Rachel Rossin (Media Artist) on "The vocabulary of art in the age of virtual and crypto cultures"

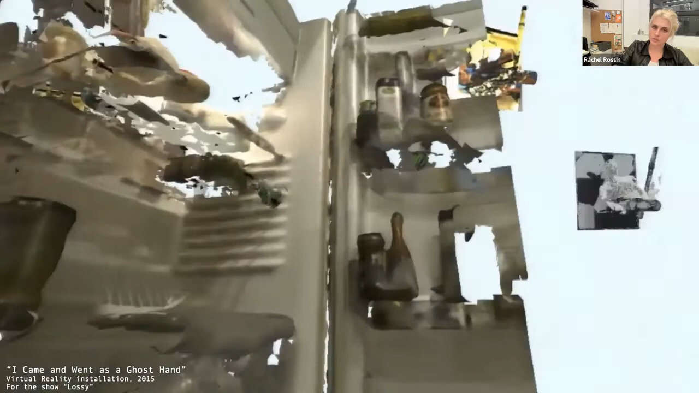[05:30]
these tableaus are like somewhat salient spaces that I picked, like childhood home, like things that felt important to the show. The spaces that didn't exist, I rendered and then put backwards into the photogrammetry algorithm.
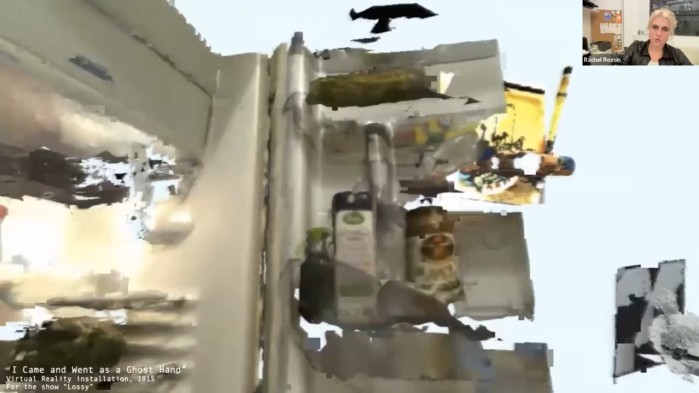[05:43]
The work is from like 2015. And so there was this like, the tools at the time were really crude, but I leaned into that and
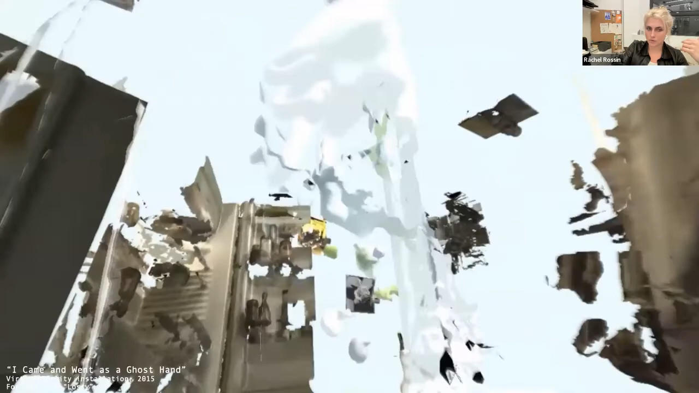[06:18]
So there's a ray cast out from the gaze of the viewer that eats away